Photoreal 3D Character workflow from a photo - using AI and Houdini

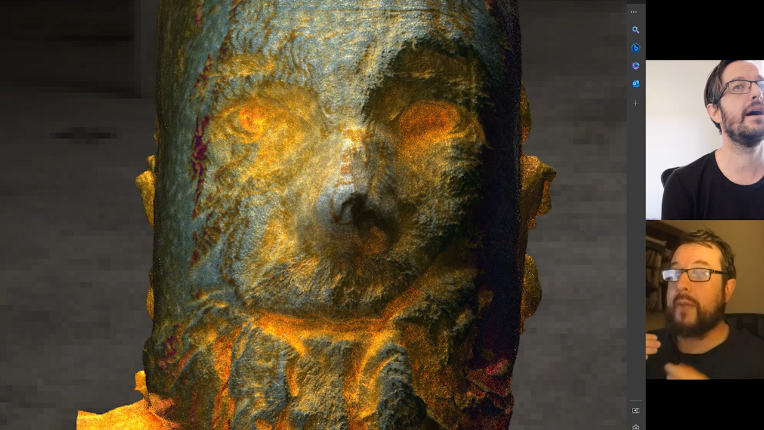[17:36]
I'm not quite clear on, there's, there's some of the iPhone stuff is depth map based when it takes, so.